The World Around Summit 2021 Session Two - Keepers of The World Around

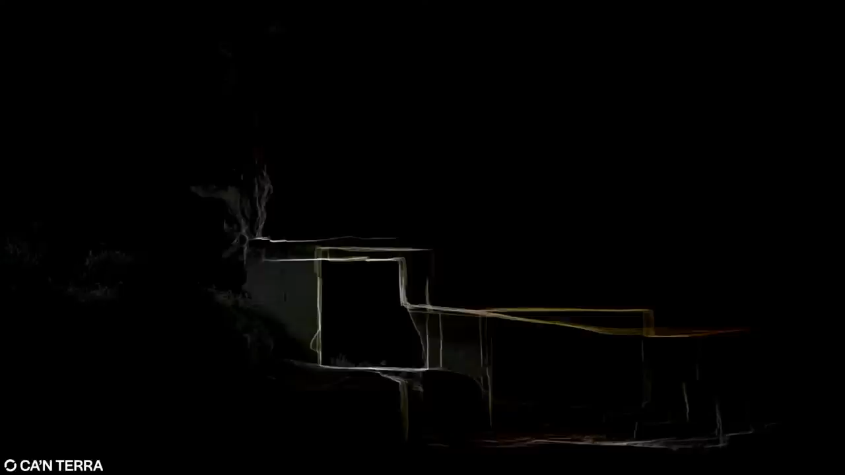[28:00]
And with these kind of beautiful rock formations that obviously are not natural,
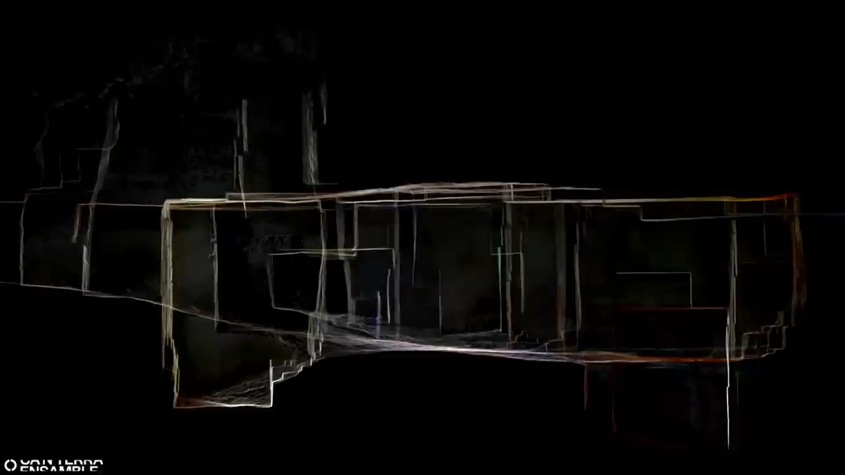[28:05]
this is not a cave, we understood that there were layers of soil underneath where
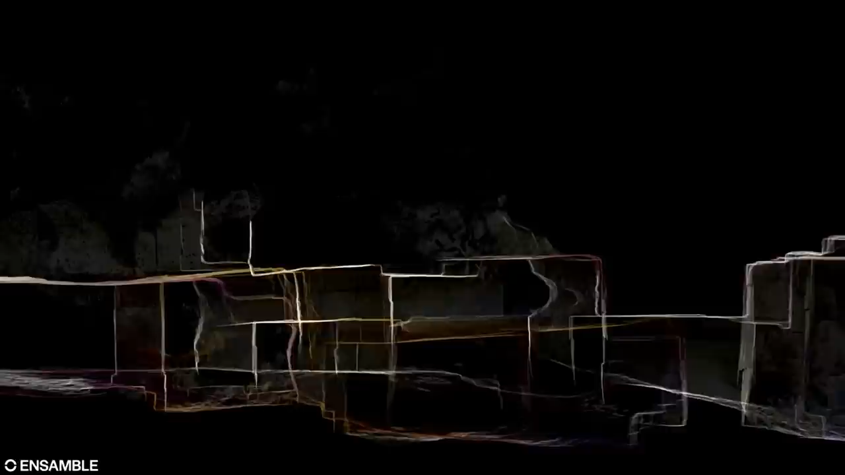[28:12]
I could imagine amazing spaces would be revealed. So that was our
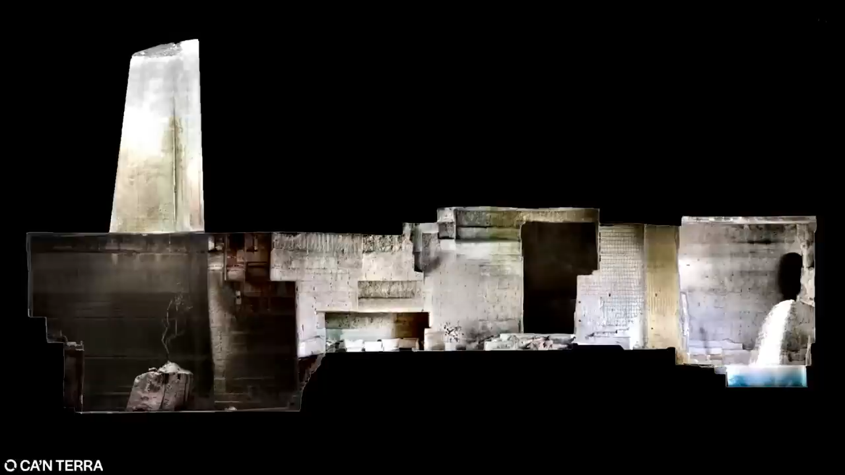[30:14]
This is just a beautiful piece of architecture that hybridizes our sensibilities as artists and also the discovery through technology of the given space as a fruit of nature. If we travel through it,